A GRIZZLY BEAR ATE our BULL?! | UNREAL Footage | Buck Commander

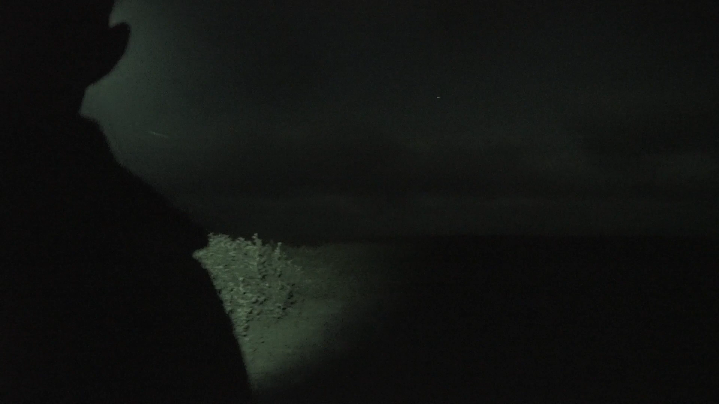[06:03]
The grizzly bears right here at the scene, right where the caribou lay. Case closed, right?
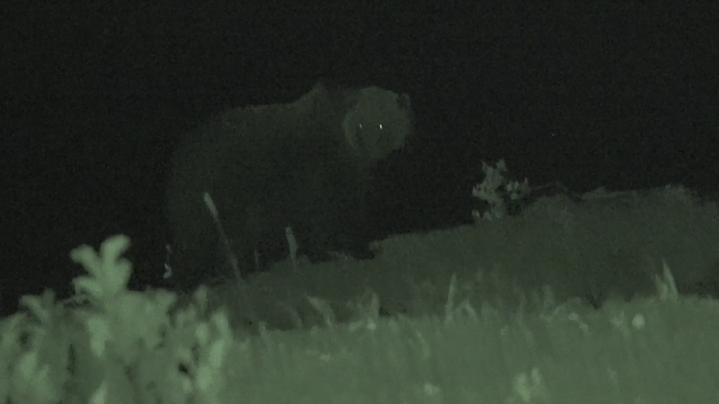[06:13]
In this area, there are grizzly bears. They are capable of taking down caribou.